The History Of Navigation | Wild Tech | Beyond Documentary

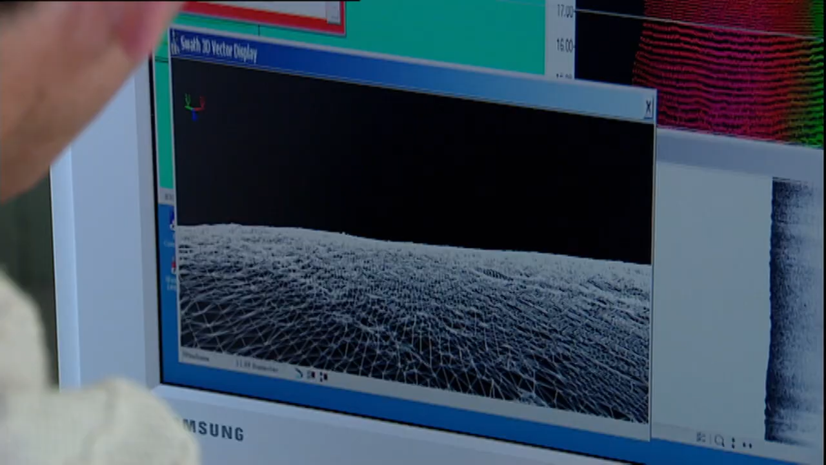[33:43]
building a detailed picture of the sea floor and any hidden dangers.
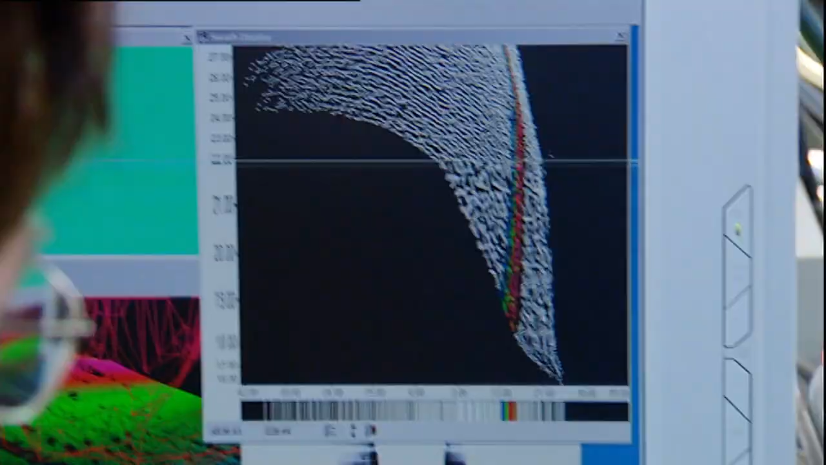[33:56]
you have a whole splash of sound across from left to right,
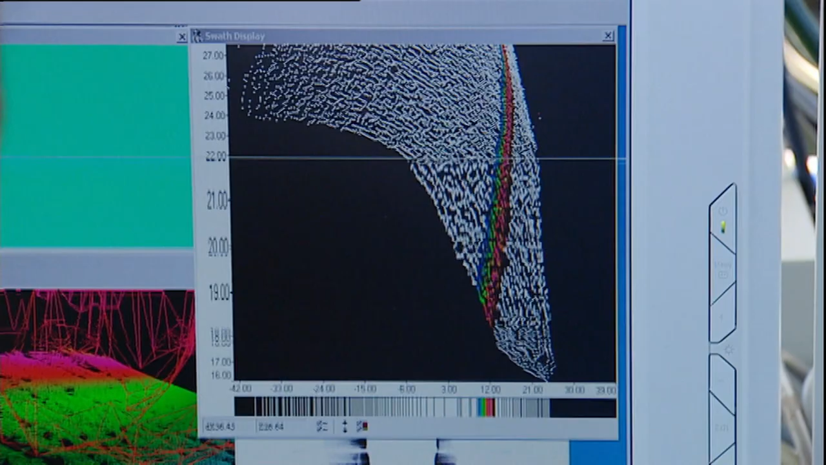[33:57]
and you can get the depth of water across that swath, as we call it.
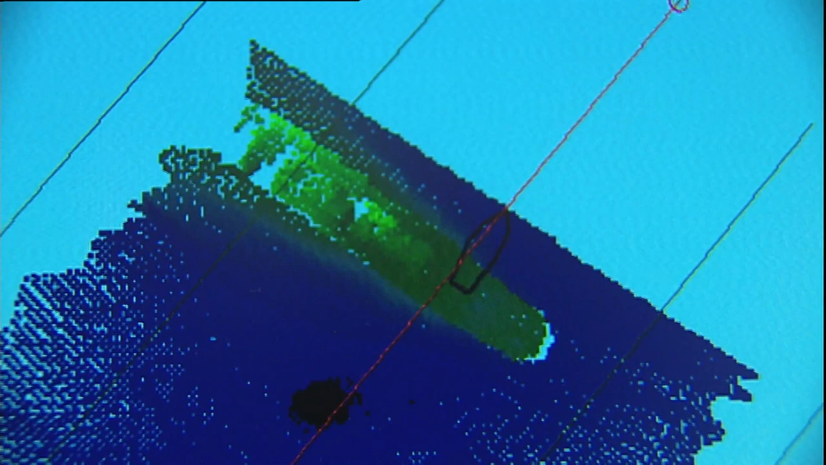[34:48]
The seabed sonar has revealed the wreck of the Currajaw,
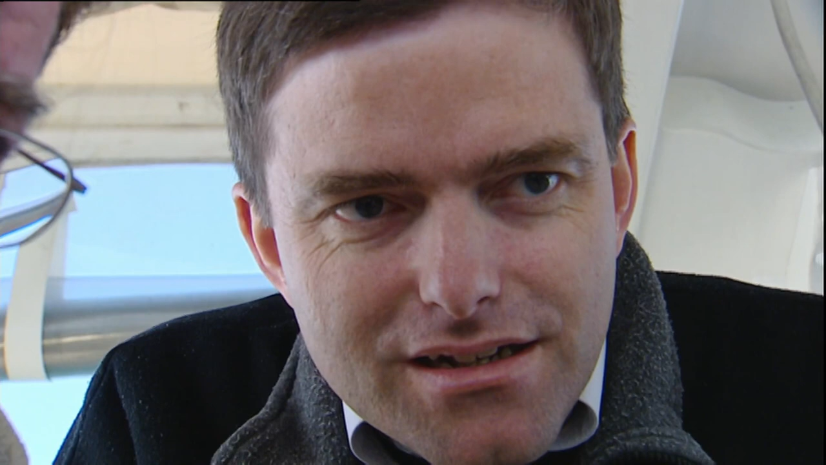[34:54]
a 600-ton collier which sank in 1910 when she was rammed by another ship.
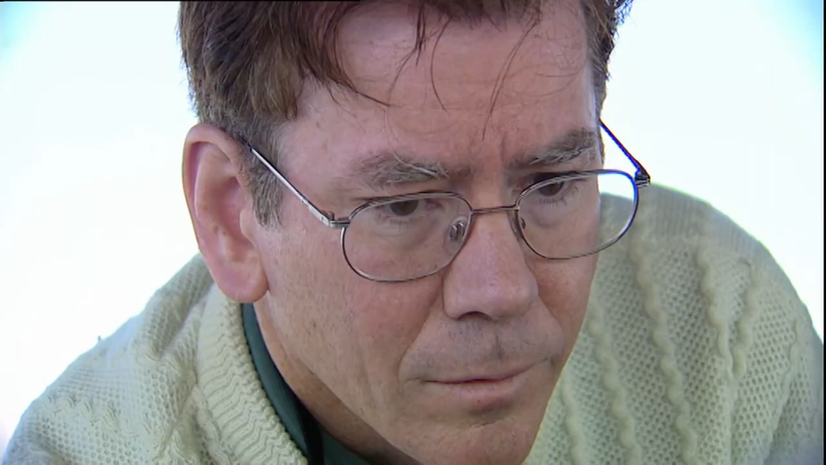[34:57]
It's not a threat to shipping or anything like that. It's well out of the way.
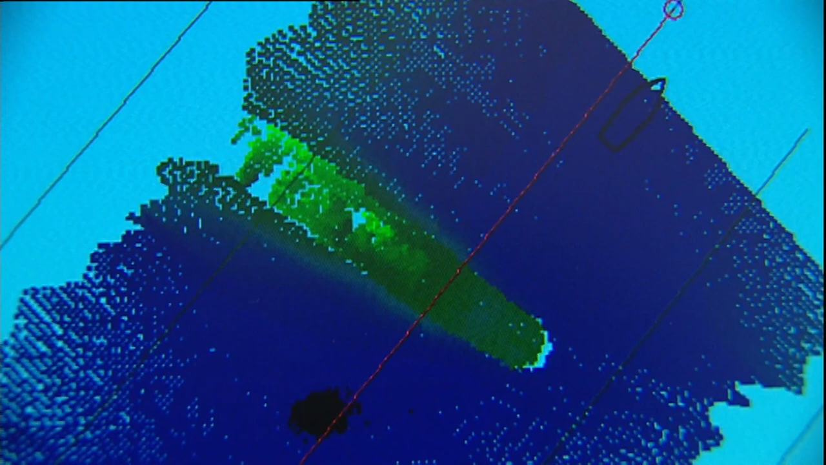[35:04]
Seabed sonar is one solution to shallow undersea navigation.
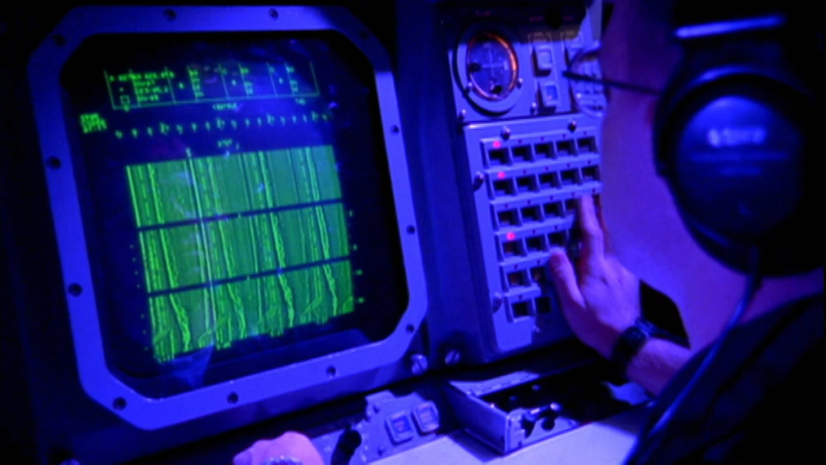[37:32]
Where active sonar, you have to send out a pulse or some form of energy into the water and then receive back that piece of energy.